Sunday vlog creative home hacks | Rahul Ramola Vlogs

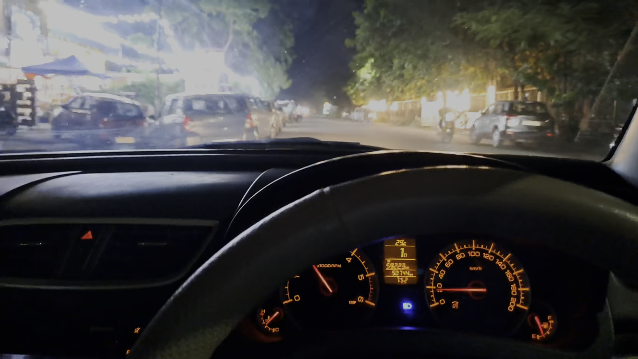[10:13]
सुर्ट करें भार गाइज मैं निकल चुका हूं घर से सौरी आइमीन घर के लिए तो आस-पास कि यह जो मारकेट एरिया है ये अभी मैं गुजर रहा हूं पालम भिःहर